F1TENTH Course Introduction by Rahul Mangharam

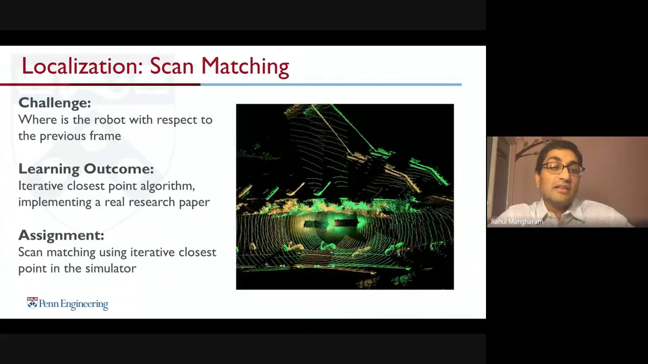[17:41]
And we analyze the scan matching algorithms, like such as iterative closest point algorithm, and they are implemented from reading a paper. So we explain what the algorithms are in terms of how to localize localize where your vehicle is from where it was previously.